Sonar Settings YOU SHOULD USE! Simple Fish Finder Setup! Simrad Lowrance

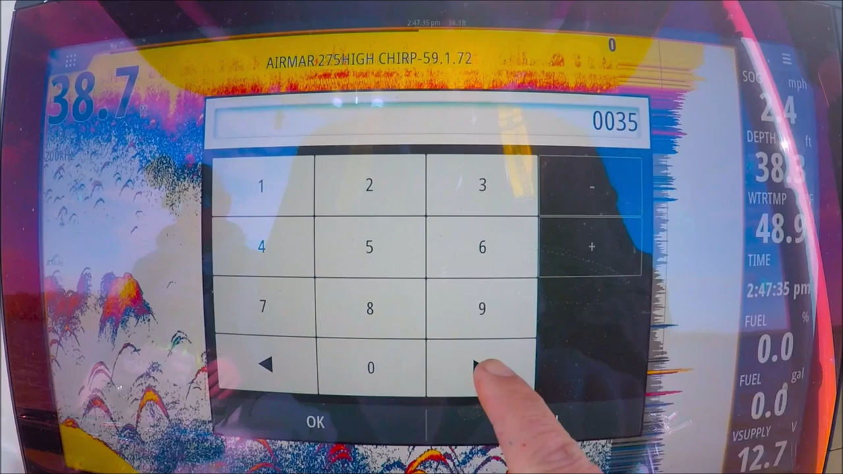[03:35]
What are we at? Solo good 39.
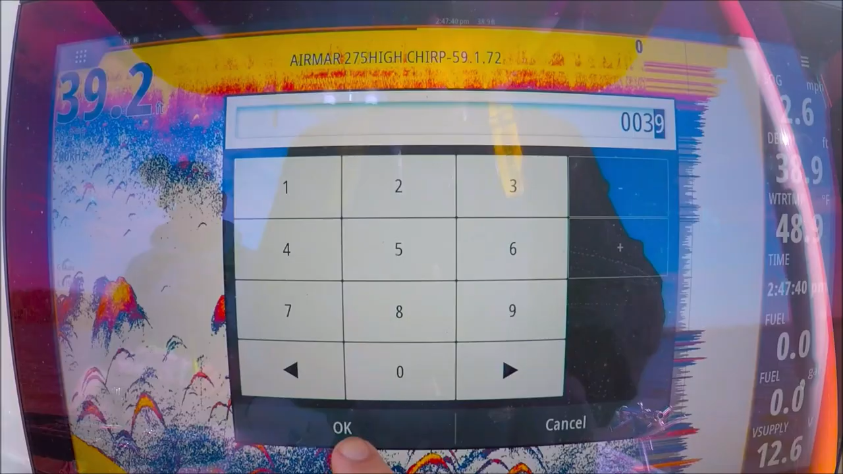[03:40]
Okay.
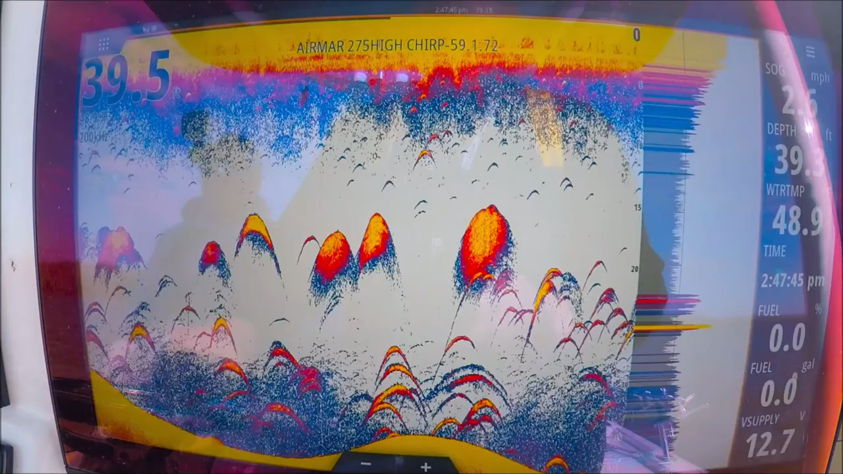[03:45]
So if we were going to stay in this depth all day, that would be a really good place to leave it.
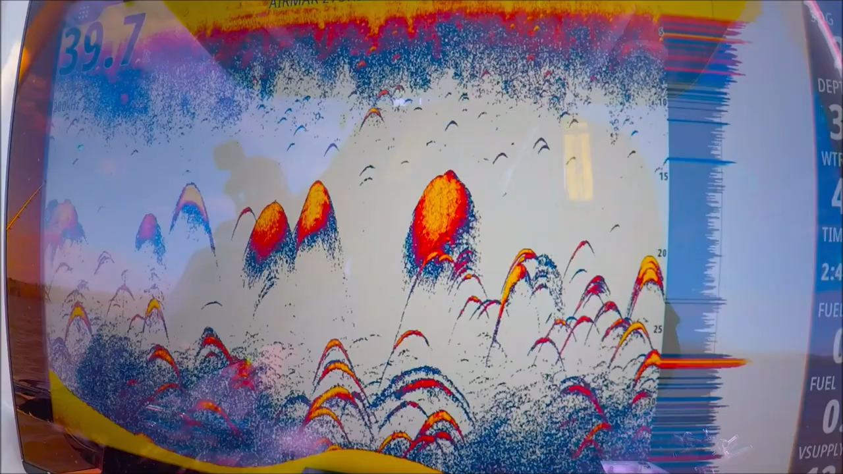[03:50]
Using the entire screen, there's no sense in leaving it in auto range where it might be, you know, too much bottom shown so you're not taking advantage of your big screen.
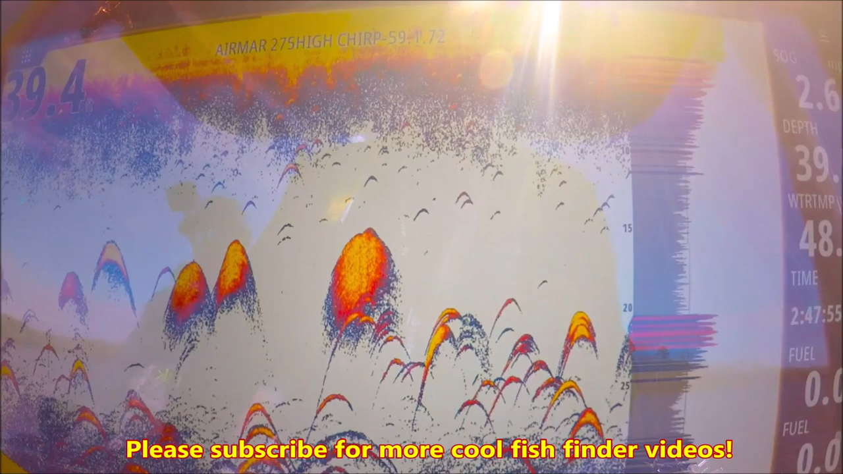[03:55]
Other than that, I leave it in auto. So let's go ahead and set our range back to auto.
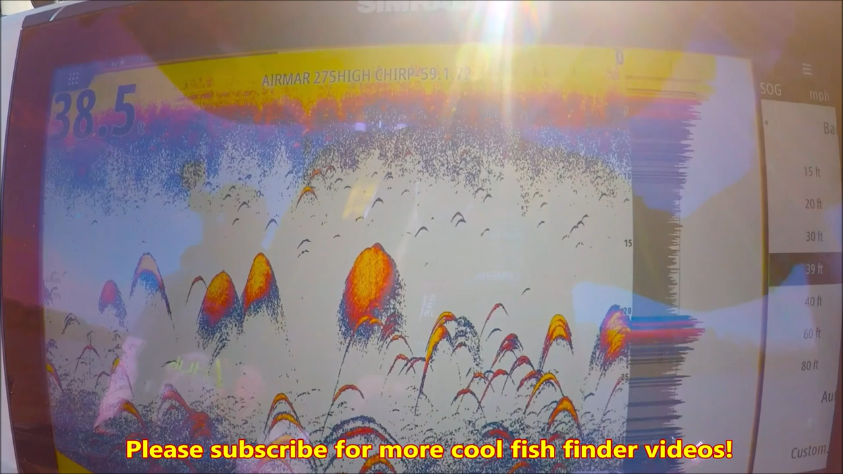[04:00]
Just check the box.
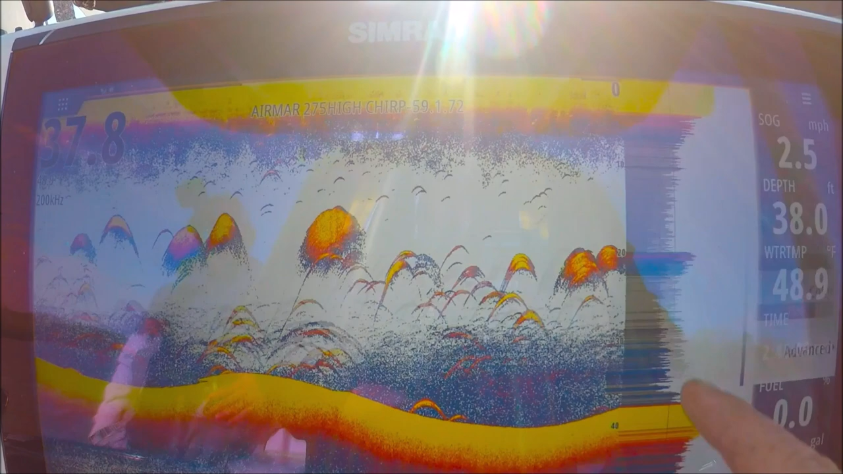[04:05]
On screen: speed 2.5 mph
There you go. There are my basic settings right there.
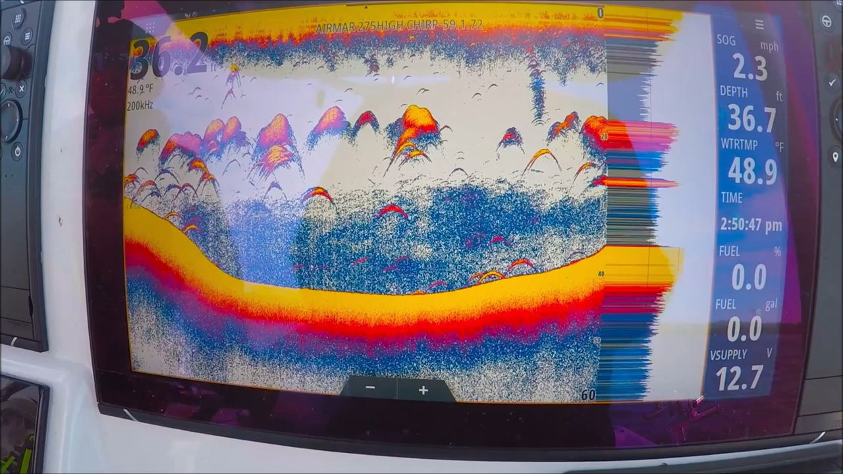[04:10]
On screen: water 48.9°F
Alright, let me show you the A-scope here in the menu. More options. A-scope.
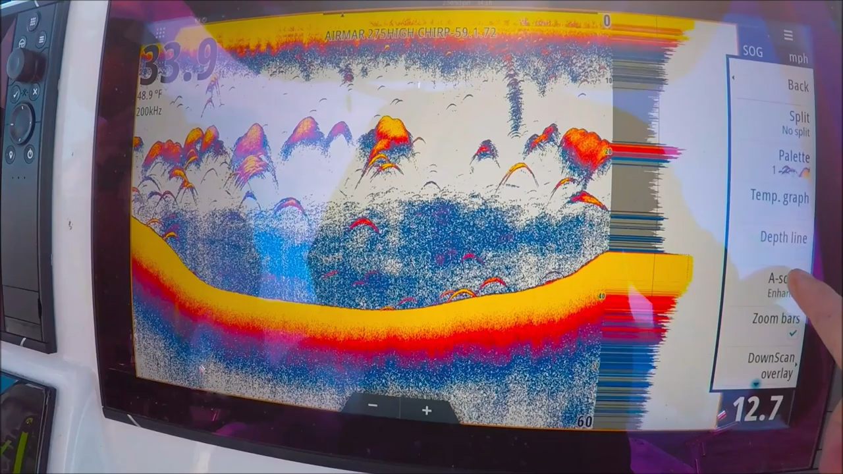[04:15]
On screen: water 48.9°F
This is the enhanced right now that I'm using. We can turn it off.
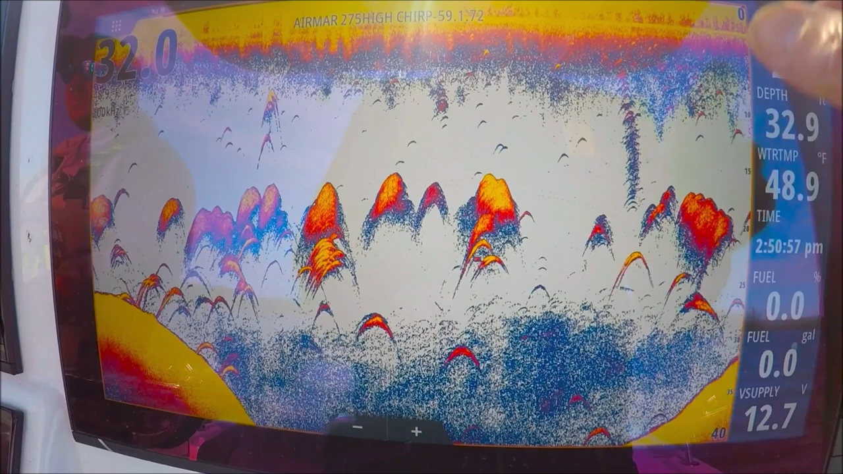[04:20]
On screen: water 48.9°F
No A-scope at all. Regular.
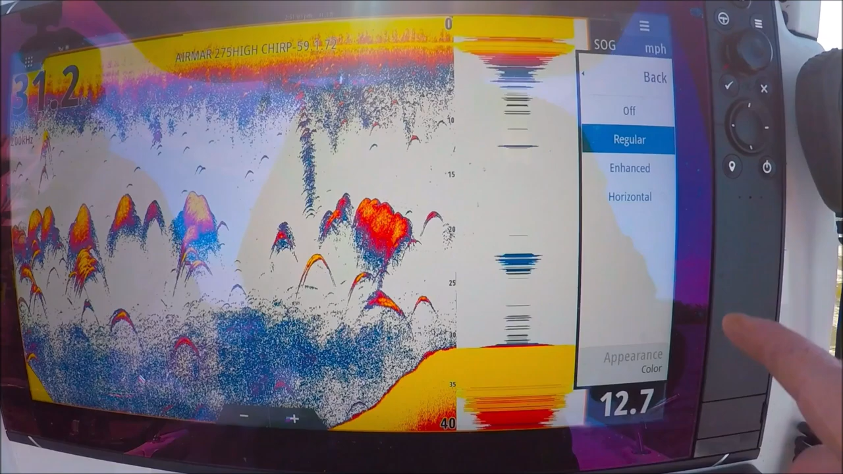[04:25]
This is the one that we've had for a lot of years. Enhanced. I really like this one here.
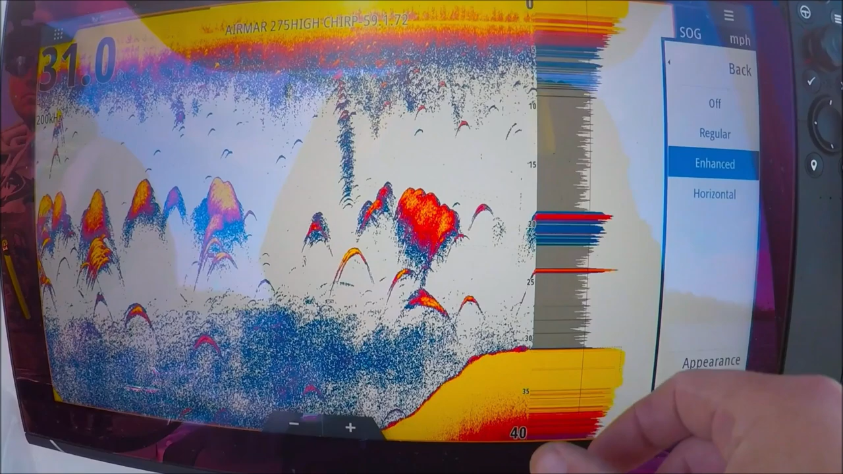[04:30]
We can also change the appearance.
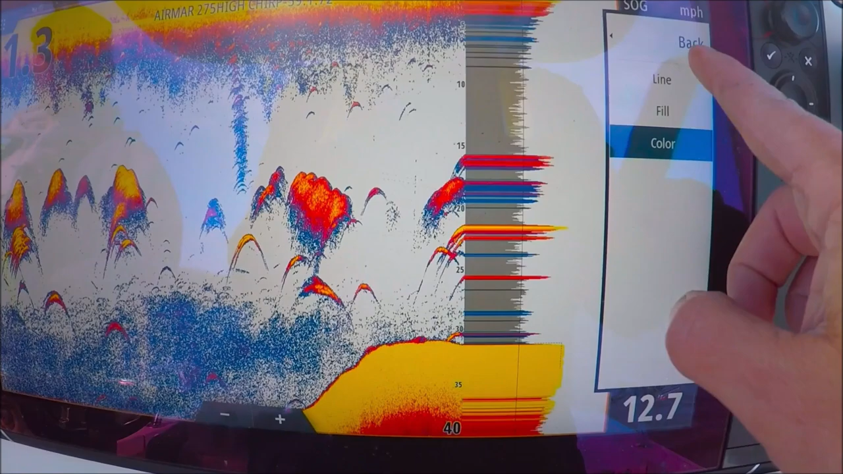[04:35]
On screen: speed 12.7 mph
We can go to line, which is just the outside line of the A-scope. Fill, which is solid gray.
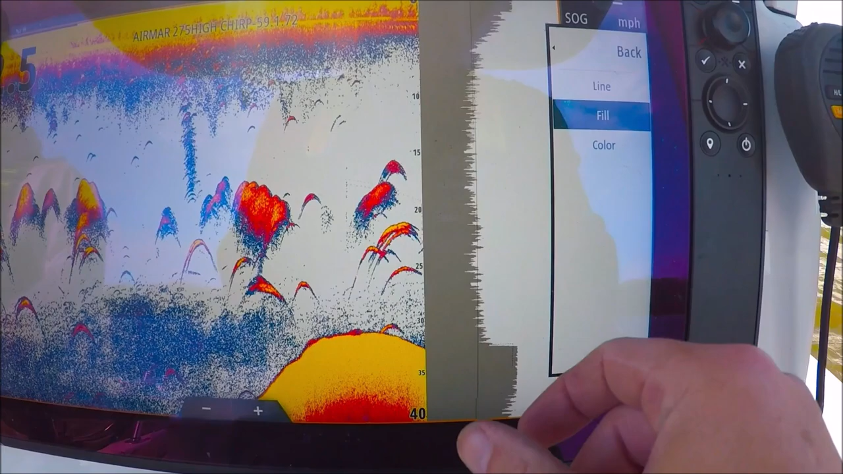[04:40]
And color, which uses every color of the palette.
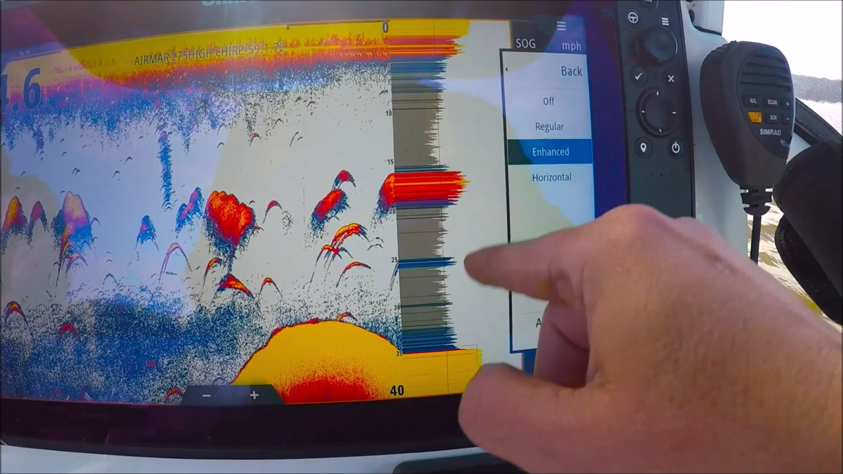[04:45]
This is my favorite here. We can also use a horizontal, which does the bottom of the screen.
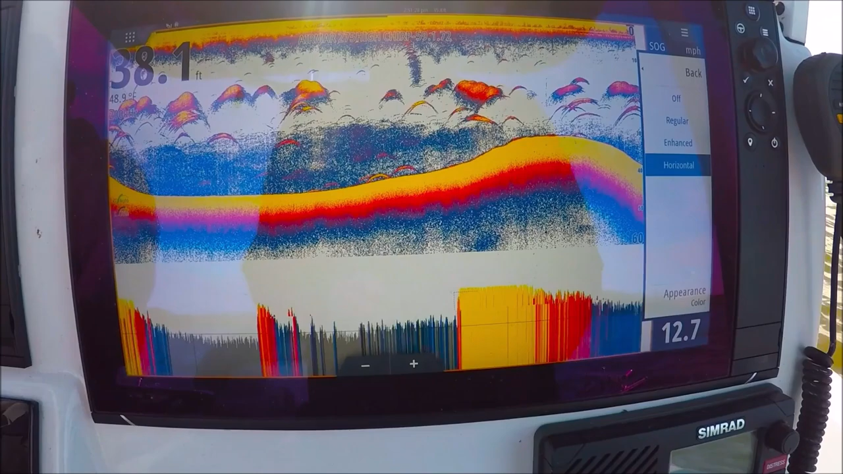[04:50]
On screen: speed 12.7 mph
There's the full color.
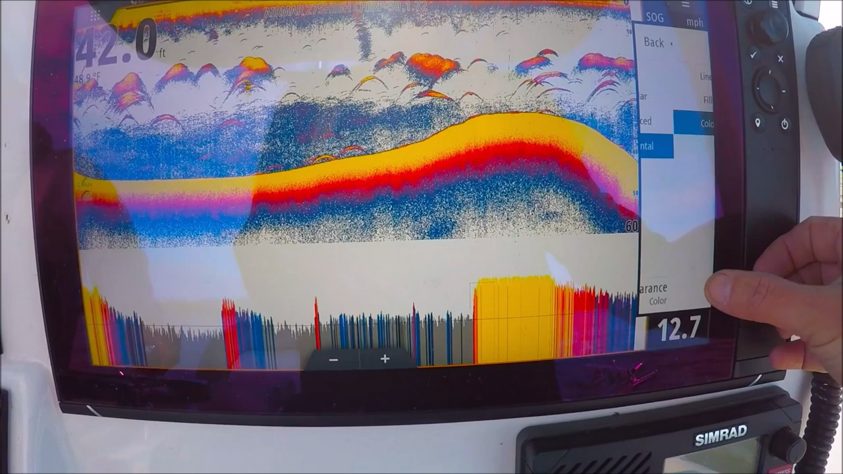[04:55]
We can change the appearance. Just like we did before. Fill and line.
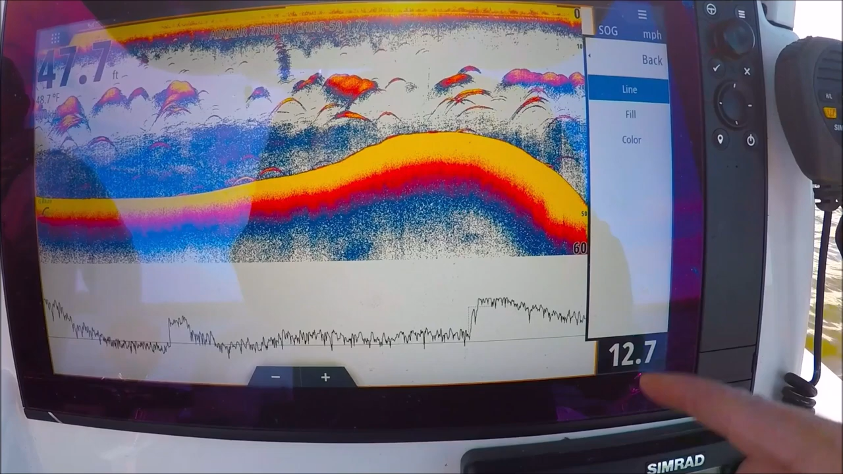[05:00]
On screen: depth 47.7 ft, speed 12.7 mph
Let's go back. I'll leave it on enhanced. And color. Back.
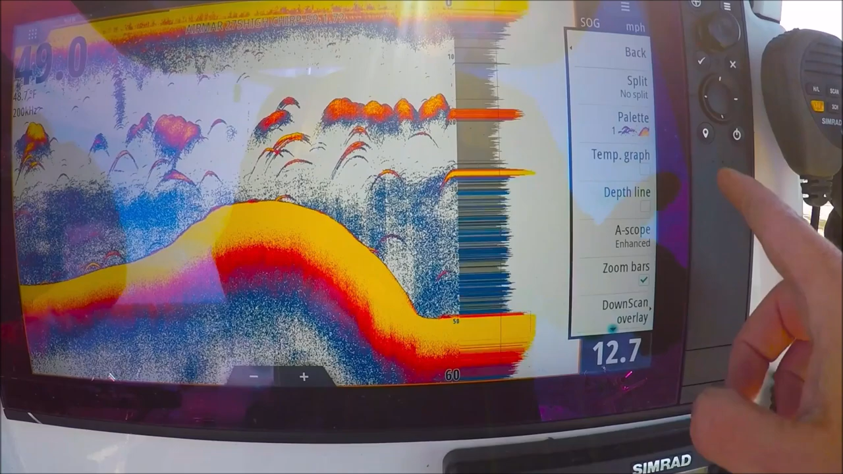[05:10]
On screen: speed 12.7 mph
Okay, we got all kinds of neat stuff here. We can split the screen.